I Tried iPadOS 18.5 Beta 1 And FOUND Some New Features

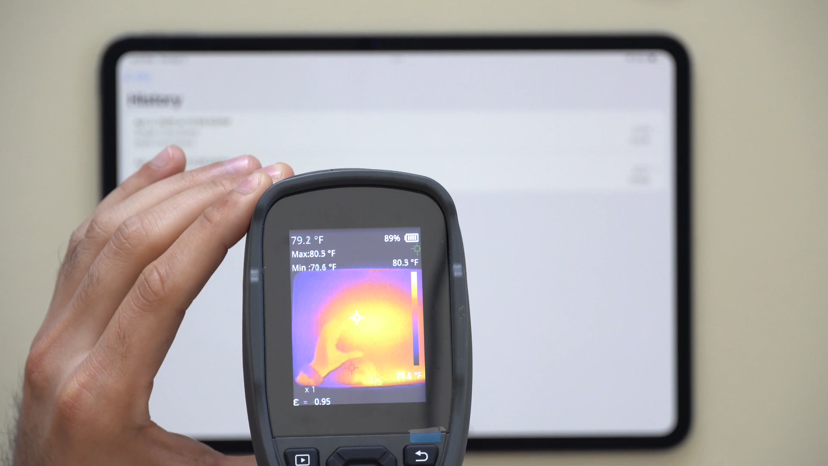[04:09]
On screen: spot 79.2°F, max 80.5°F
It looks like at most, which probably cooled down a bit, but I wouldn't be surprised. This was at 80 Fahrenheit when it's running the test.